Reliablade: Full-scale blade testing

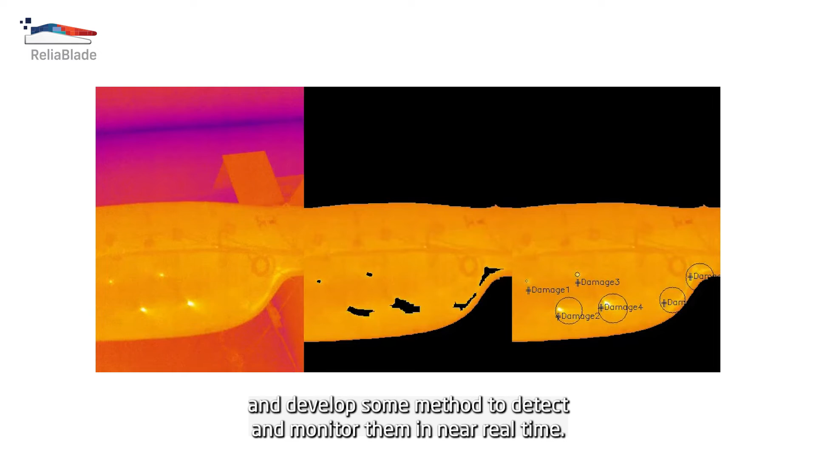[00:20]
and develop some methods to detect and monitor them in near real time. In the end,
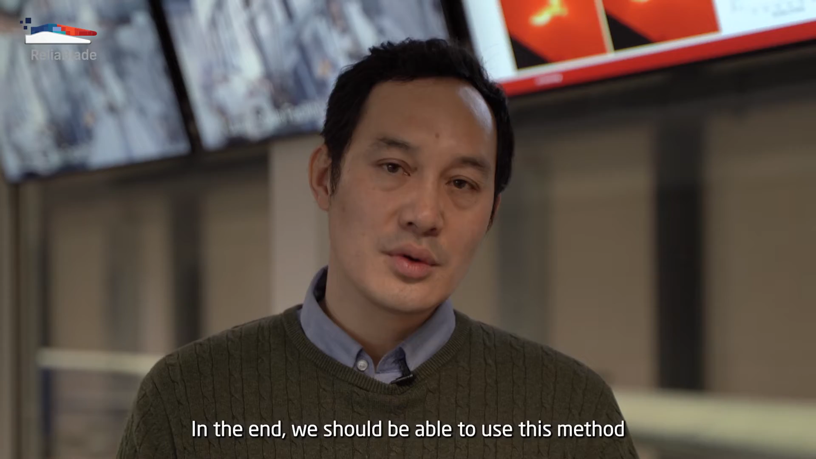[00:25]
we should be able to use this method for predicting the damage growth in the real environment in the field.
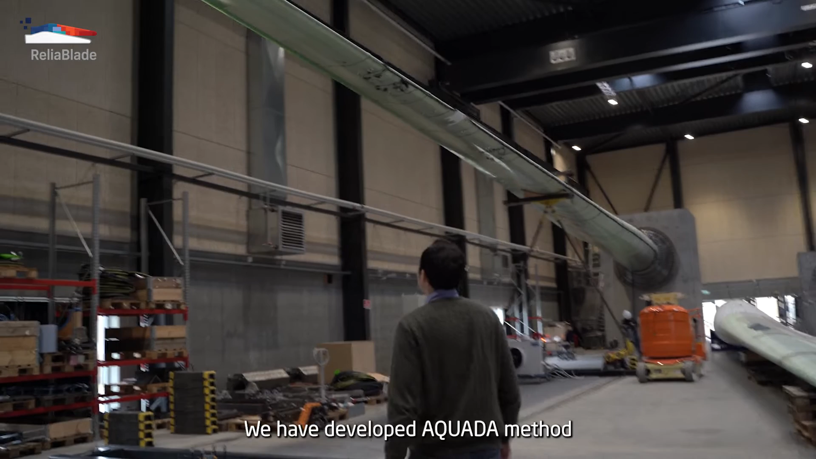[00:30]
We have developed the Aquada method, which is an automated damage detection
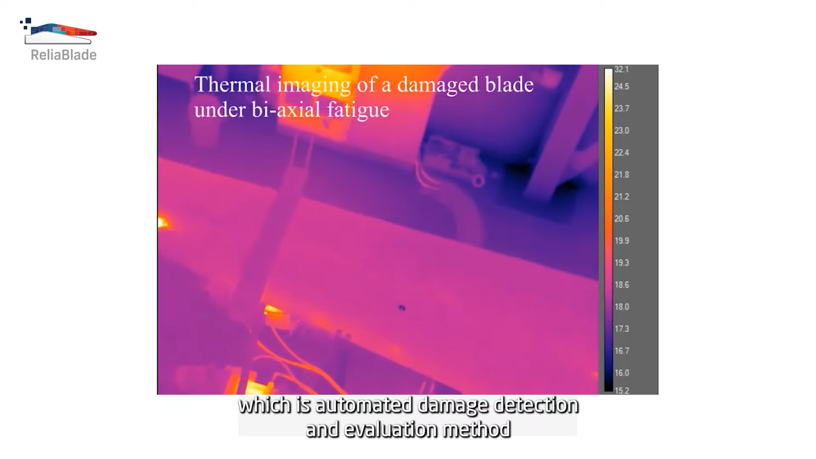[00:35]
and evaluation method using thermography and computer vision algorithms.